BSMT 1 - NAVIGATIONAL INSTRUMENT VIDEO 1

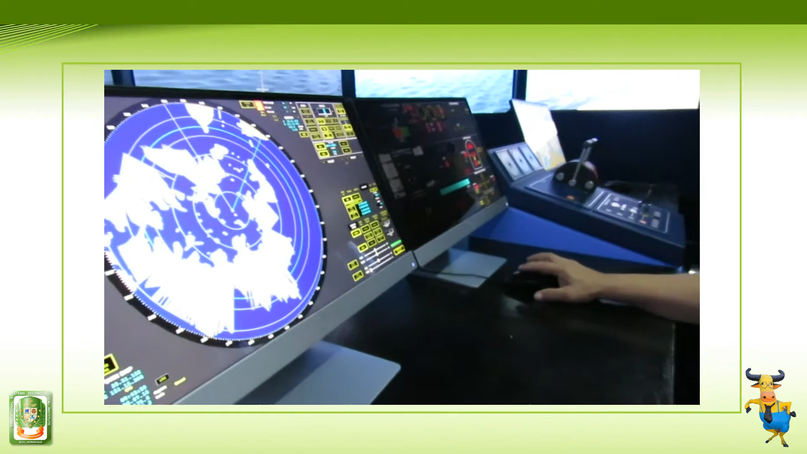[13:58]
So, nakuha na natin yan. Gusto naman natin tanggalin yung ring. Ano? Nung ano to? Ito ay.
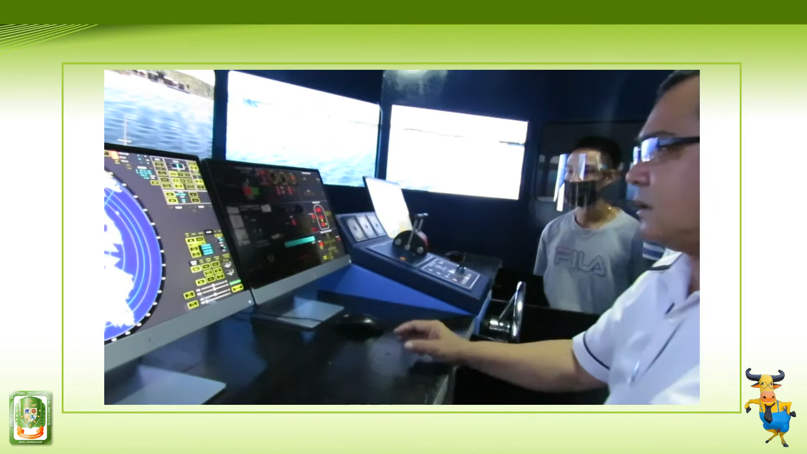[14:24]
Hindi lang siya. No? Okay. Meron tayo ang tawag dito. Ha? Meron kang true vector and then meron kang relative vector. No?
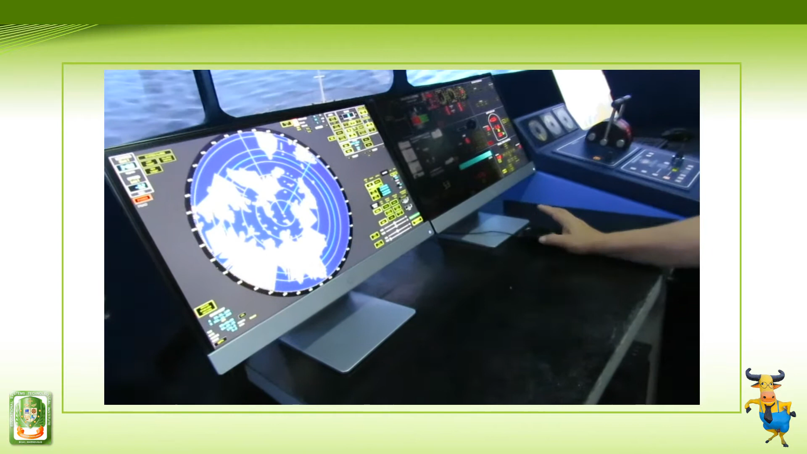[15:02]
No? Hindi pa rin siya nakanod pala. 3 ito. Dapat yun ang 0.
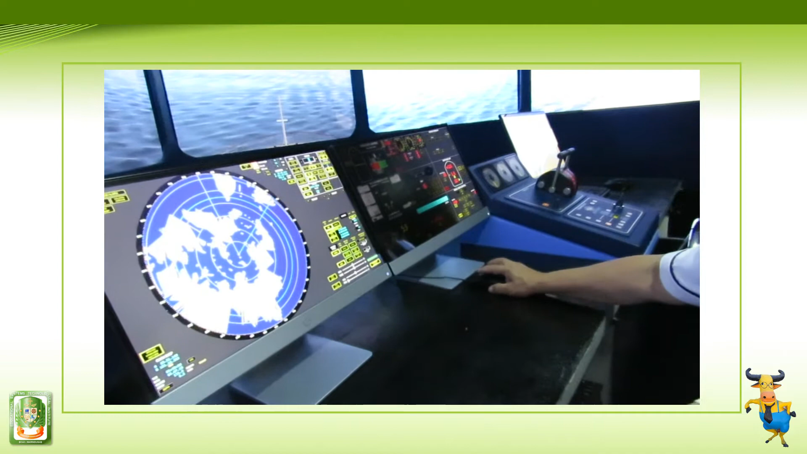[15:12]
Okay? Okay, meron pa rin siyang head up. Yun ang head up niya. No? May error pa rin ito, sir? Eh? May error. yun yun, dapat yun yung ano yun, nandun yung 00362.
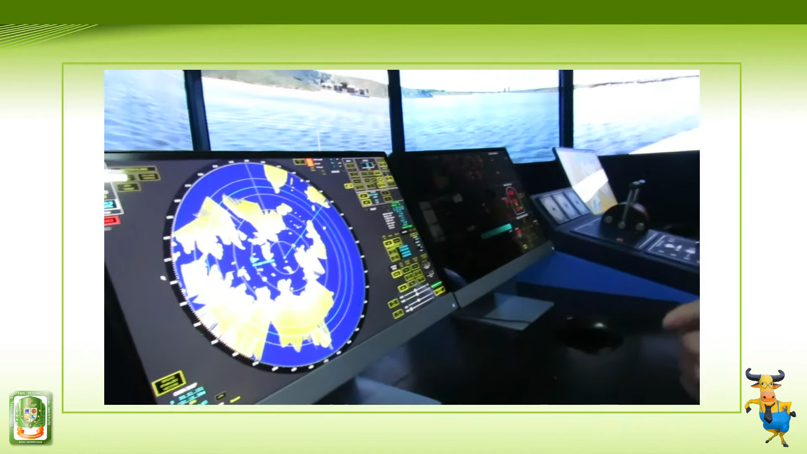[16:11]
ito, pag sinabi natin yung ano na danger, hindi siya danger kasi green.
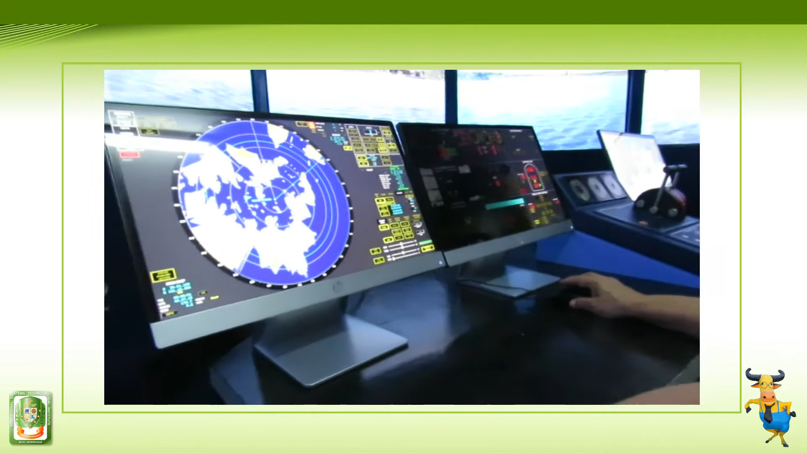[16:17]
Kung hindi po na, yun ang danger target.
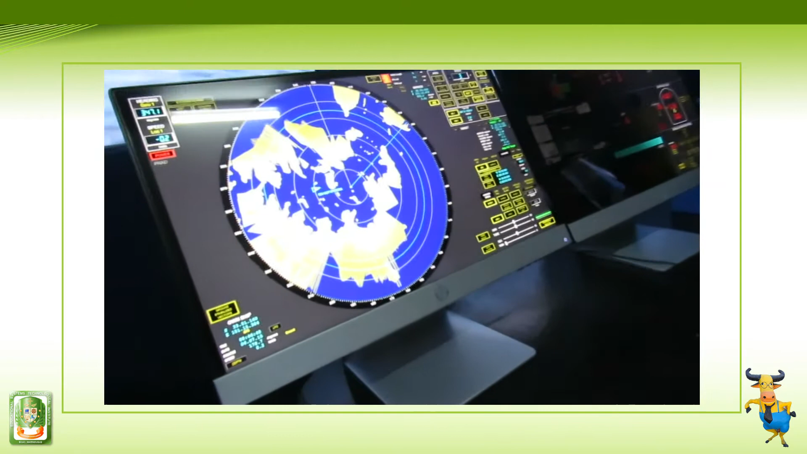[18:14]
Meron pa rin tayo na pwede natin gawin dalawa yung ating
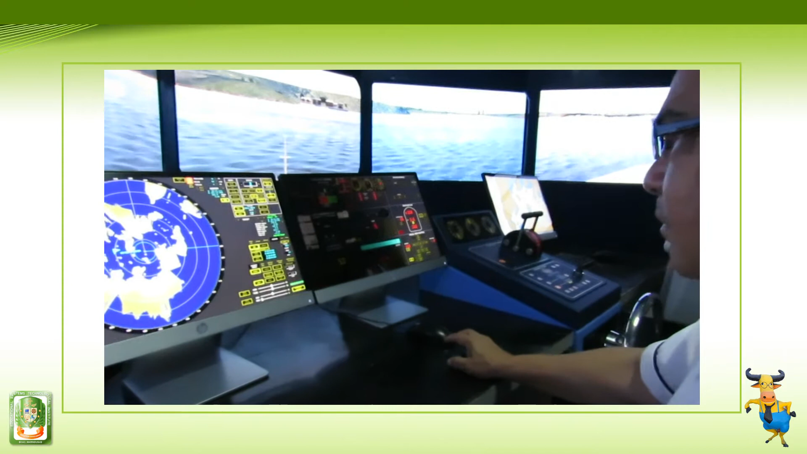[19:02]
0.1. Bearing is 103 degrees. And distance is 4 cables or 0.4. Ayun na. Ito, titingnan nyo ang yung distance ay
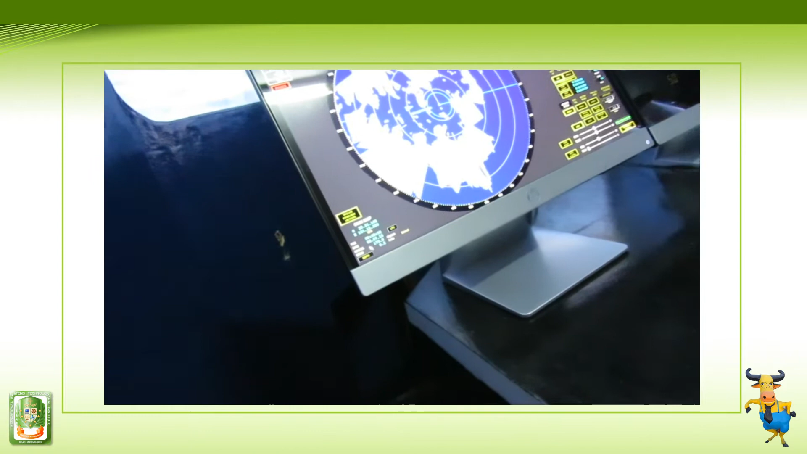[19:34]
And yung course, 179.9 or 180, speed 0.2.
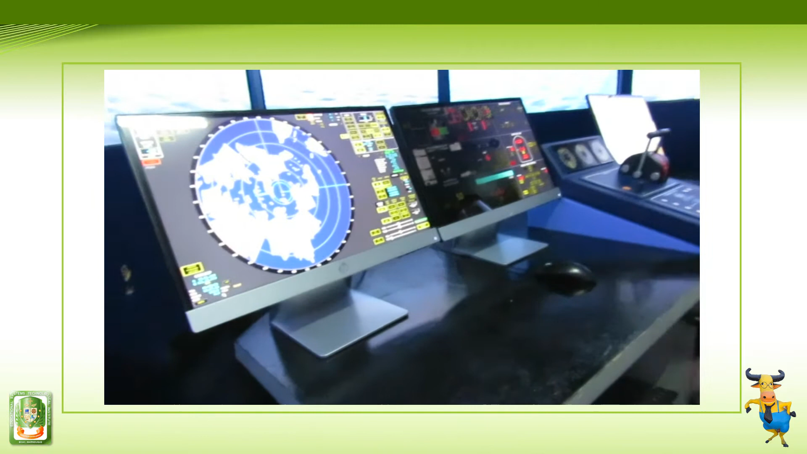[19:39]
Guys, tigil lang tayo. Okay, yung tip naman niya, hindi dito, no?
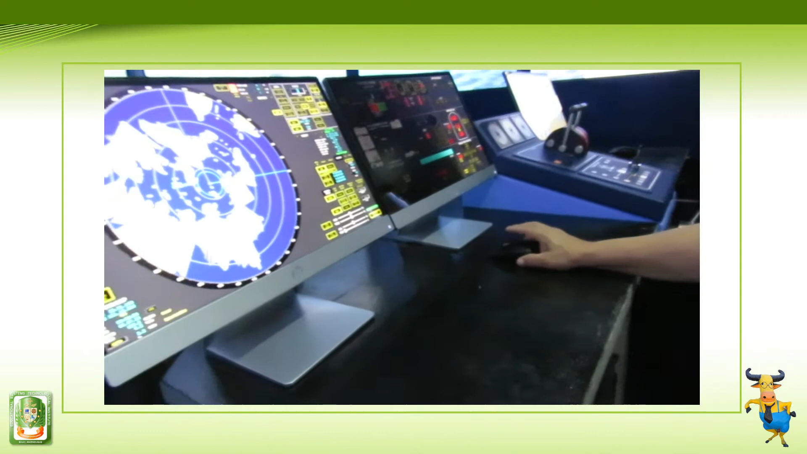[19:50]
Yun, ang tip ay 2.2 meters. 2.2 meters yung tip, no? Okay, yan ang pang target natin, no?
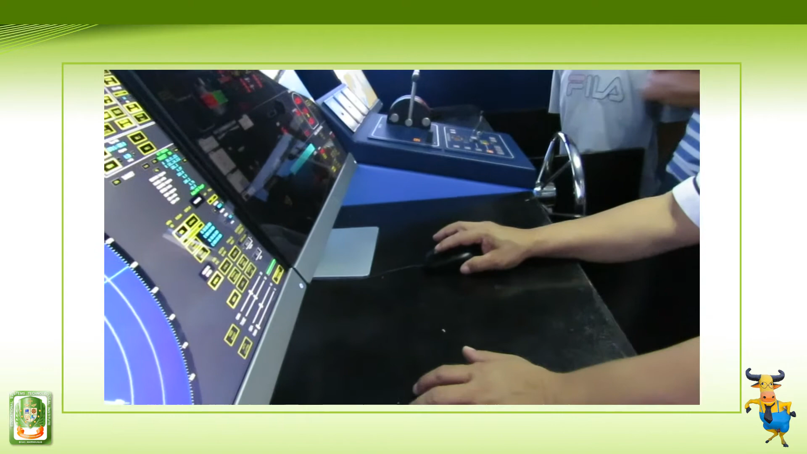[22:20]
Ito po, pag pinindot mo ito, let's say, address mo yung unahan, tingnan nyo kung anong nangyari ha. Ano ba? Kung ako ba yung ano? No?
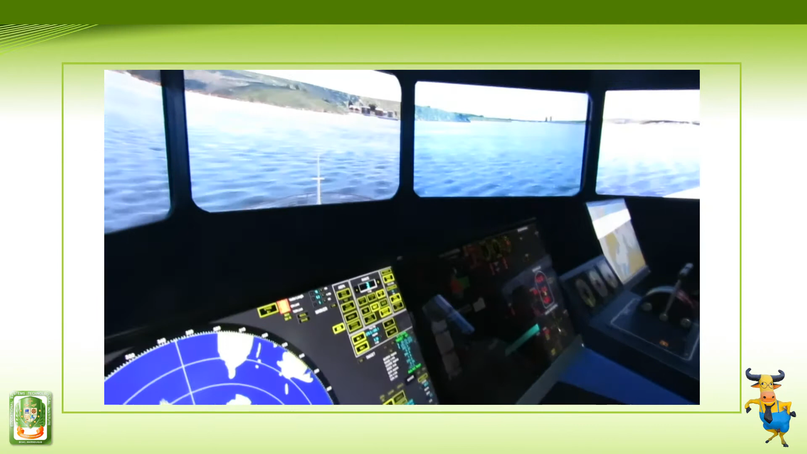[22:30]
So, kailangan na inihanap natin yung forward view. Forward view. Okay, kita natin. So, meron pa siya ang gilipad. No? Malaki pala yung bago natin. Okay? So, nakaangin siya, nakaangat. Okay?